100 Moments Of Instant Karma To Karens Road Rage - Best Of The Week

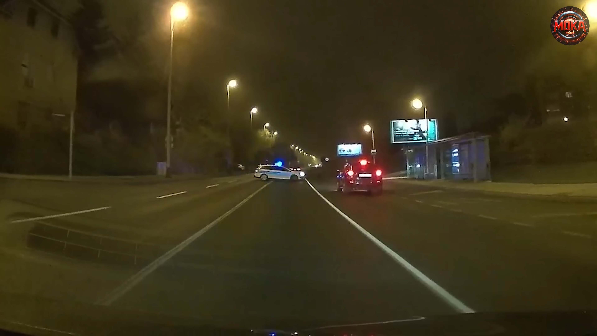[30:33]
Oh well, I didn't think instant karma would come to a driver who ran a red light so quickly. And one witness actually recalled seeing something
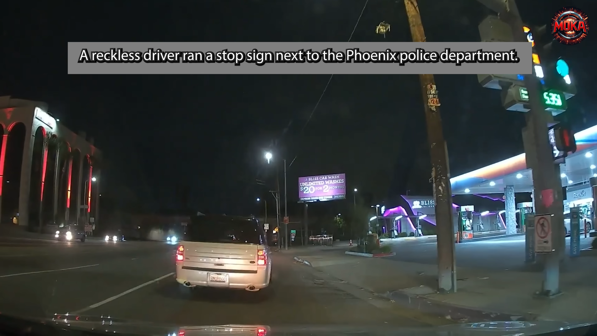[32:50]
A reckless driver ran a stop sign next to the Phoenix Police Department.